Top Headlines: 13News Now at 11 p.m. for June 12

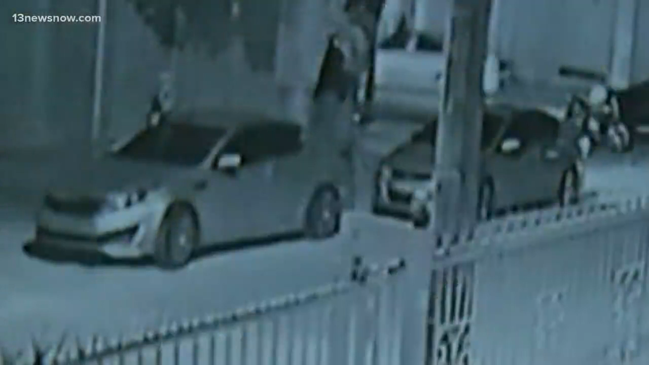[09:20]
The chief of police holding up the gun that he says was used to try to kill the former Red Sox star authorities releasing this surveillance video showing two Hyundai's parked in front of each other. One man getting out of one of the cars, a motorcycle nearby.
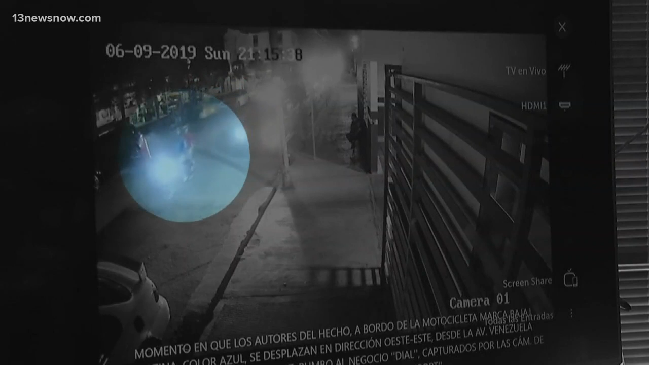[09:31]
Moments later, that motorcycle seen with two men on it driving towards the bar.